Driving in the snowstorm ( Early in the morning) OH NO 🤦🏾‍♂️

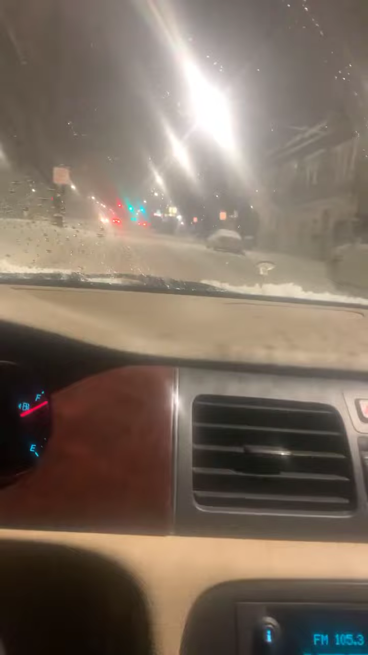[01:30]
Slow, steady speed. You know what I mean? Keep it being. I'm doing like about like 20. I don't know if they stuck. I don't know.